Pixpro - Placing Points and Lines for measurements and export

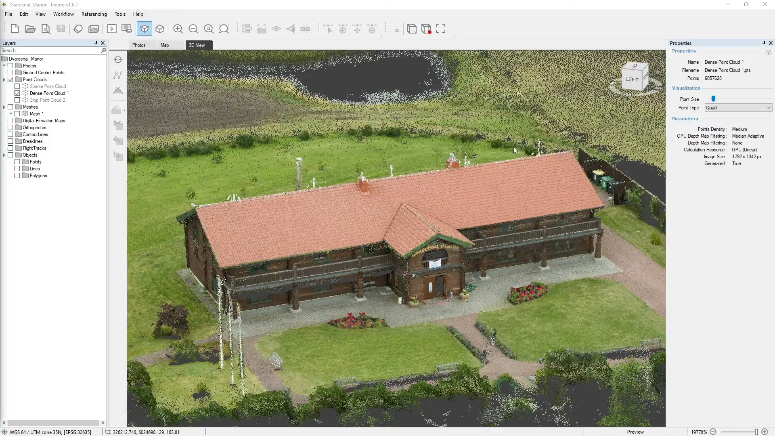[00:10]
Hello, this is a short video on how to accurately place points in the PixPro software for later measurements and exports.
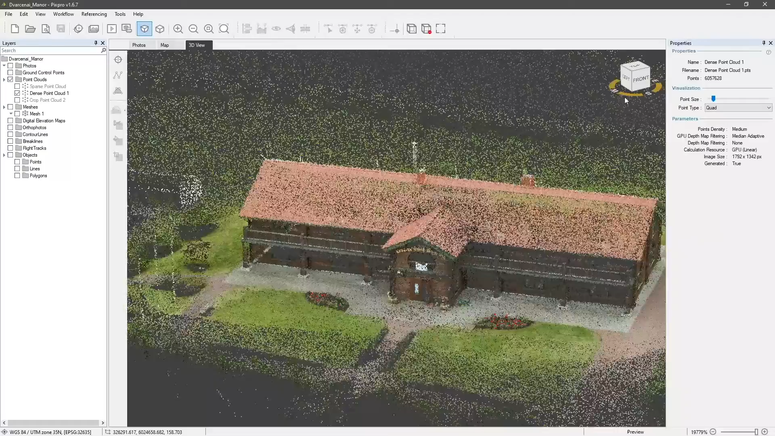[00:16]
Here we have a PixPro project of a building with a shingle roof.
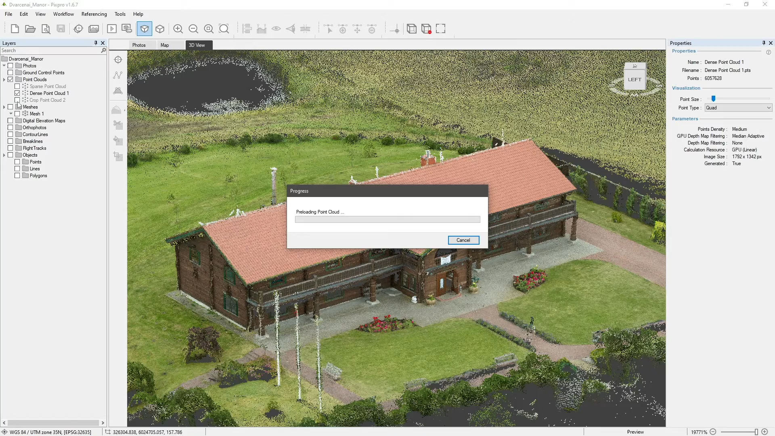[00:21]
We already have our dense point cloud processed and cropped, as well as our mesh with a texture.
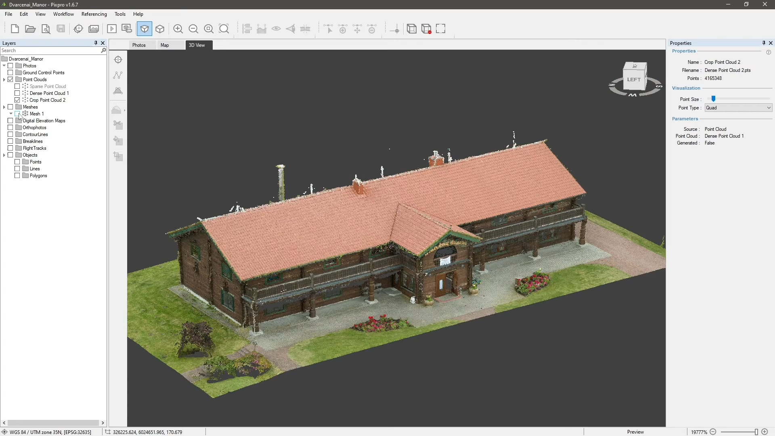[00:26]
Placing points on other objects can be done on both, but it's more convenient to do so on a mesh with a texture.
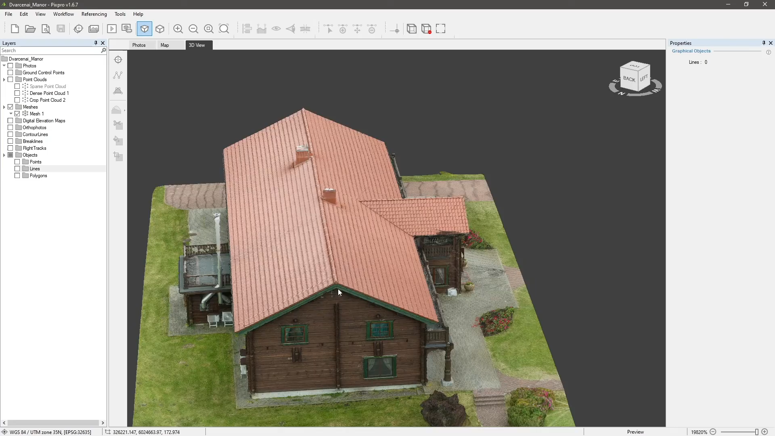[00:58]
Select that point and place it where you want.
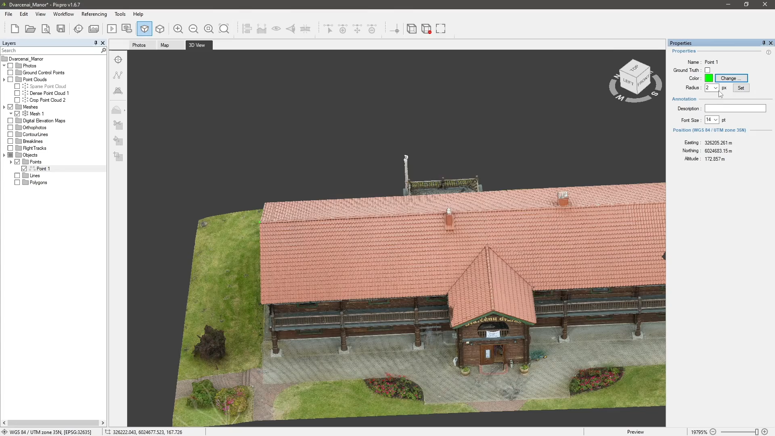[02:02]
Now we have a few accurately placed points in our project. We can use them as snapping points for other objects such as lines and polygons,